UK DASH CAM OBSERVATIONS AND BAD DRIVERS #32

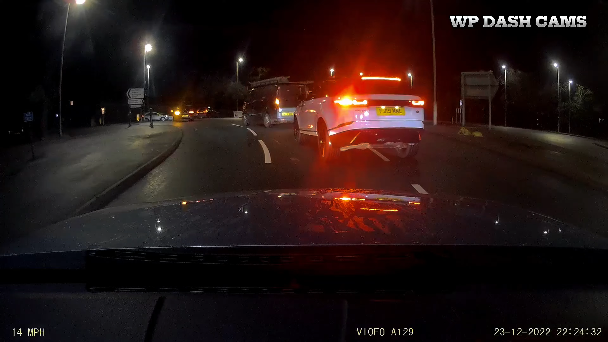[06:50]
Oh, you're a fucking idiot. Turn it left in the fucking right hand lane. Fucking hell!